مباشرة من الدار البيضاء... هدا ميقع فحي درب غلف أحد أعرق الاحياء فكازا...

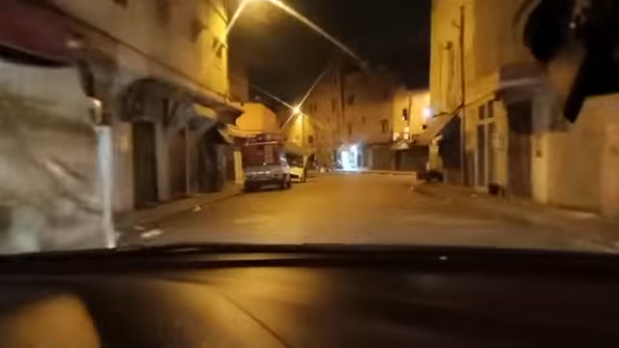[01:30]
مثلا بتكون بتتبع قناة شفتها في هذا المبجأ الجديد من مدينة قطار البيضاء، بالضبط من أحد أعاق الأحياء الشعبية العاصمة الاقتصادية بلازا، اللي هو حي دابغل.